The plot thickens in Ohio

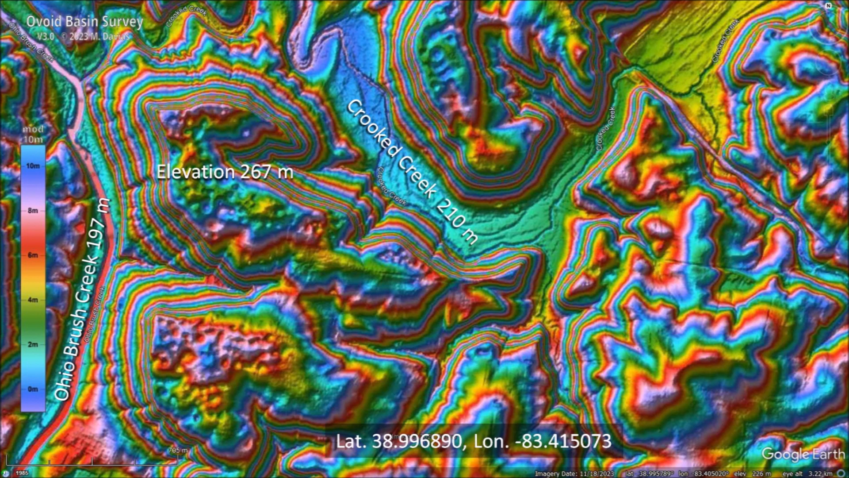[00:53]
The tops of the mesas are 267 meters above sea level and the adjacent Ohio Brush Creek is 70 meters lower at 197 meters above sea level. Crooked Creek to the east has an elevation of 210 meters above sea level. Zooming in on one of the mesas, I noticed that it was very blurry, as if out of focus.
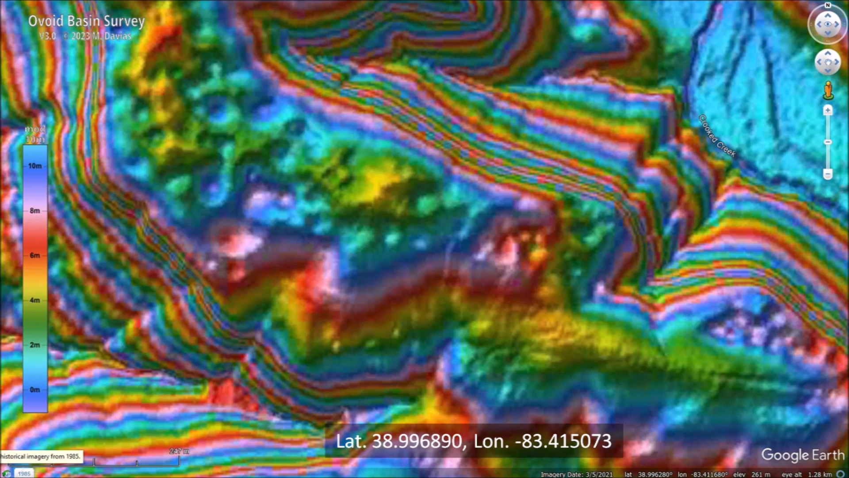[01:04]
However, the satellite image was very clear and showed the house and another building. I put a Google Earth place marker on the house and switched back to the LiDAR image.
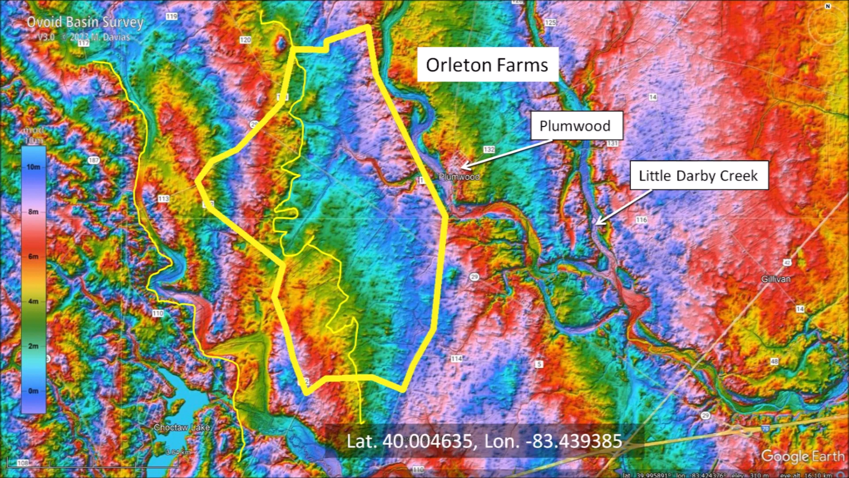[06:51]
The bumpy or hummucky terrain consists of stony debris, called moraines, deposited by receding glaciers. Water from the melting glaciers flowed across Orlington Farms toward the Little Derby Creek. The Ohio Journal of Science also had a paper by Richard P.
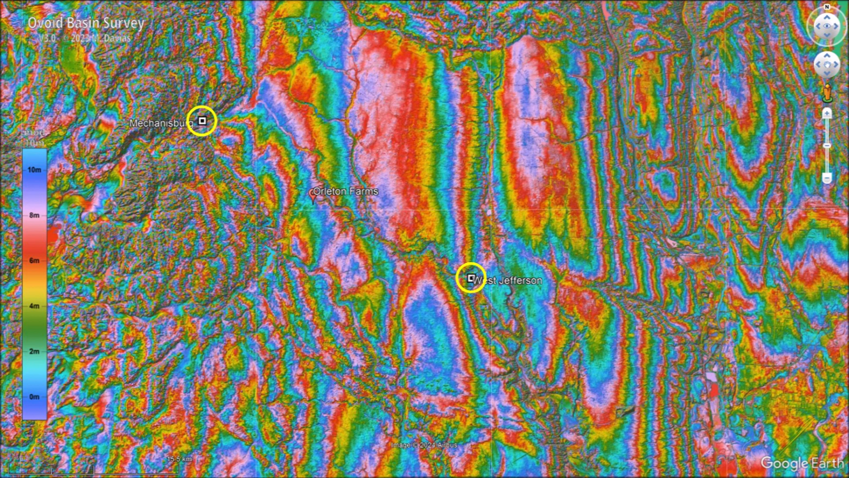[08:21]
In order to find the coordinates of the mastodon site, I marked the location of Mechanicsburg and West Jefferson on a LiDAR image. By overlapping the map by Goldthwaite to match the cities,